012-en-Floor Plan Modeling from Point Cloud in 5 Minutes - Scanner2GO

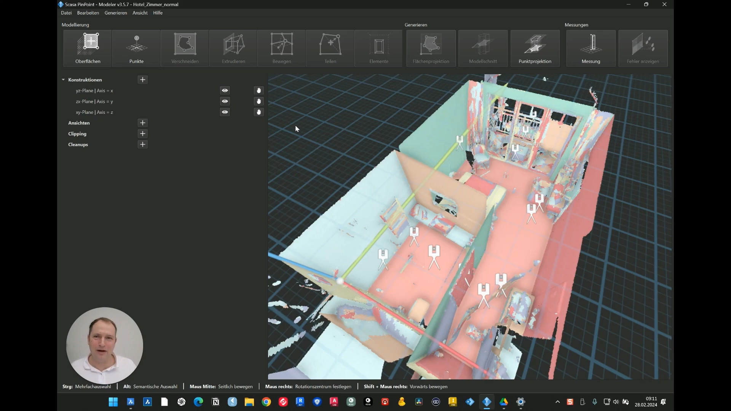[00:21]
We come here and have our Pinpoint project Pinpoint Modeler. Pinpoint software can be rented for 119 euros per month, can download raw data from the scanner, register, clean etc. until you have them here. Now we proceed to this location. Firstly we go to this location and intend to set the coordinate system to zero.
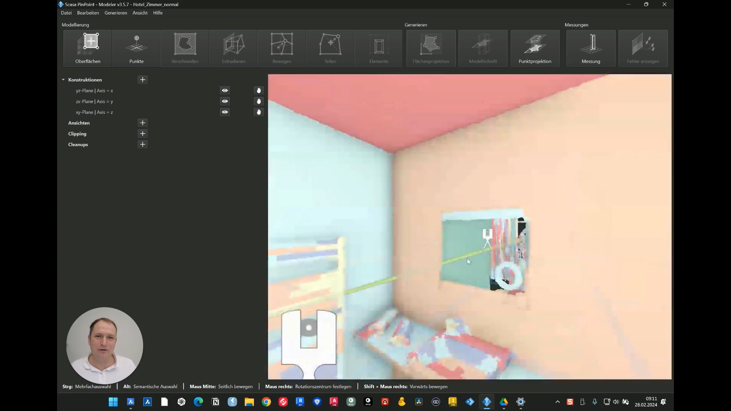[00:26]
I mentioned that this location is not suitable for it.
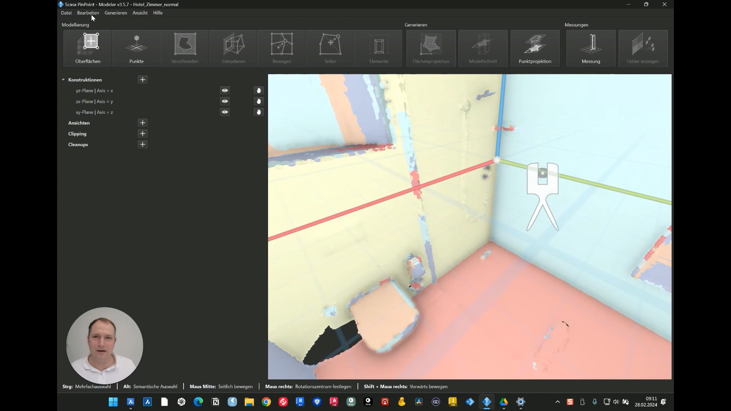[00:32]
That means I need to go to the Edit menu, select coordinate system, and ensure that my zero point is accurately positioned in the corner of the workspace. My orientation should remain as it comes from the scanner.
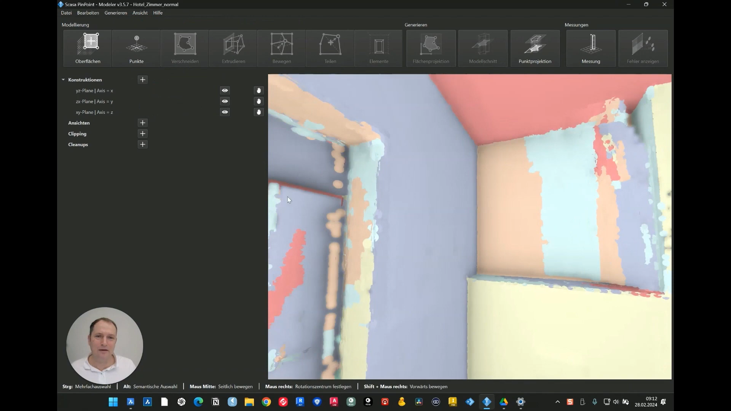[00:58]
Now we want to model the floor plan. Let's start with the first room. Activate surface.
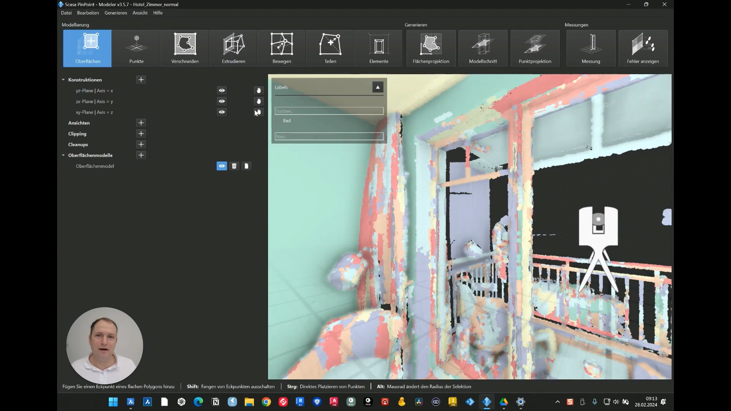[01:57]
Snap ref level. Fix. So I only have to drive along walls. Catch first corner.
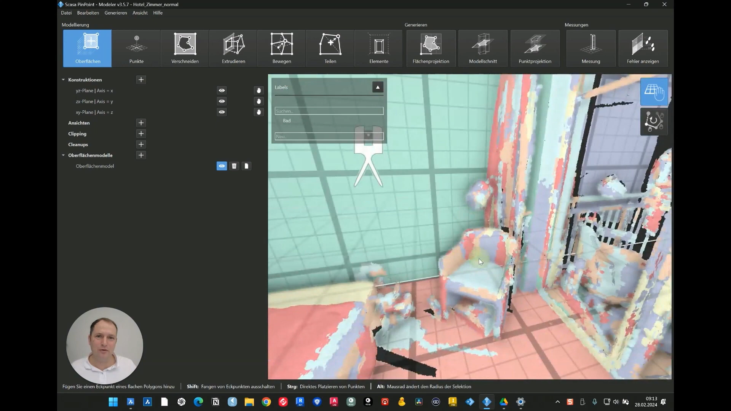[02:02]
Our vision is impaired. No need to worry. Click here. Click here.
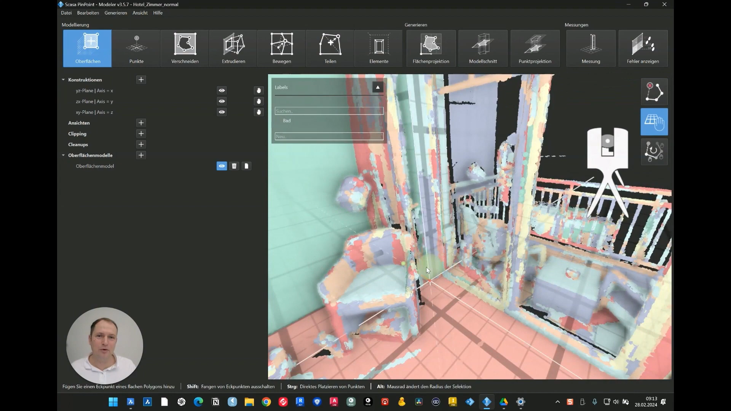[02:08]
The first point has already been taken. You have the option to make it smaller by using alt and the mouse wheel.
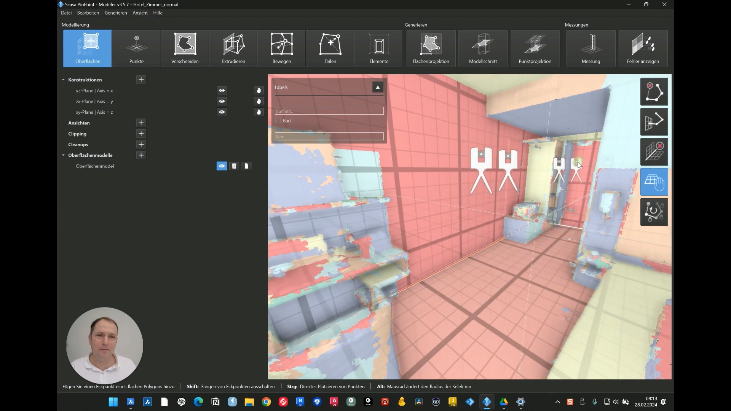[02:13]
I'm going to move forward a bit here. We have to go up here because the door is in front.
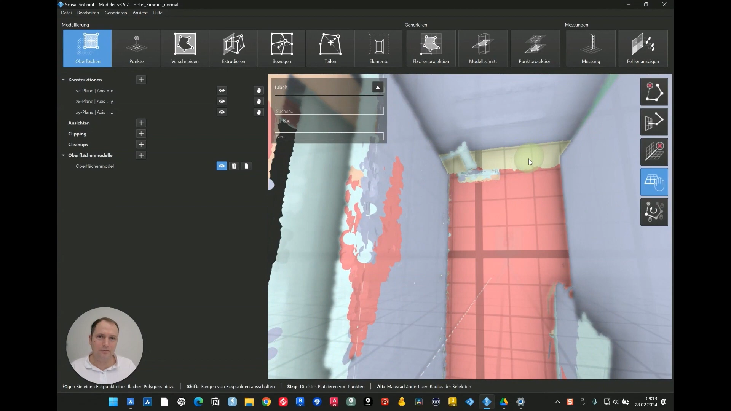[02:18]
Let's make that a little smaller. Do we have our point there? Then we take the level again.
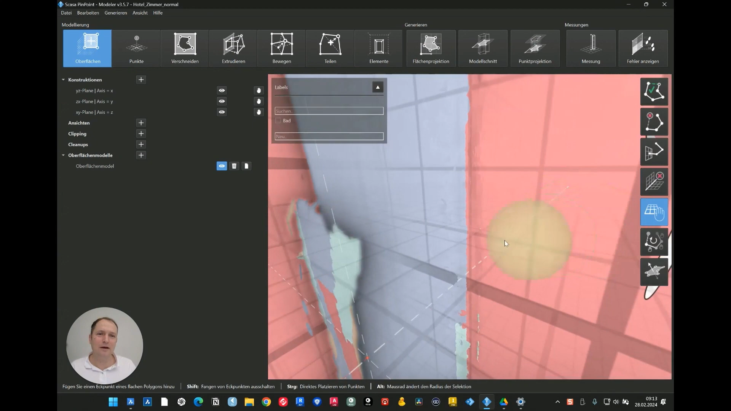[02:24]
Choose the green one positioned here in front as that is the door. Click.
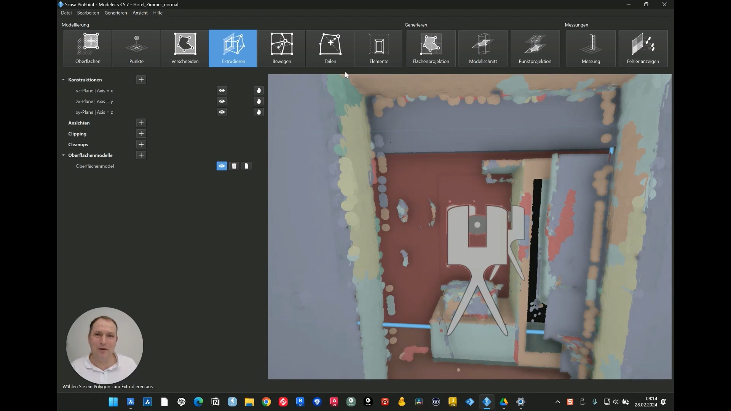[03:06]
Now we proceed to this location called element. Now we need to attempt to zoom out a little bit.
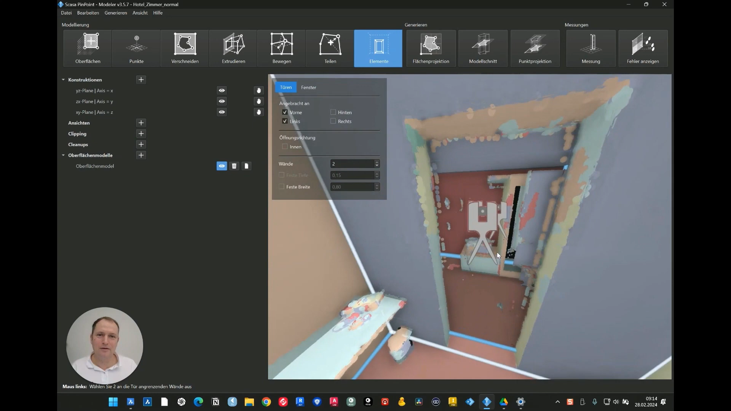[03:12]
So that way we will be able to fully see the door. Then we can say door. At the back right is the stop meaning we remove it here. Now we click on the front polygon going over it.
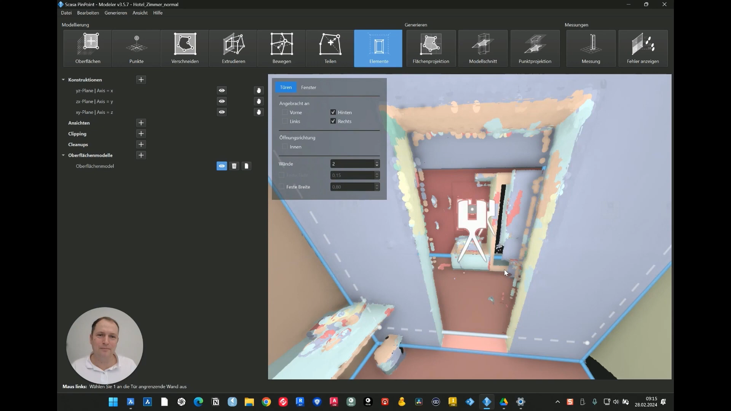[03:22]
The second polygon represents the outer boundary. Our door is hanging there. Currently we have another adjustment here.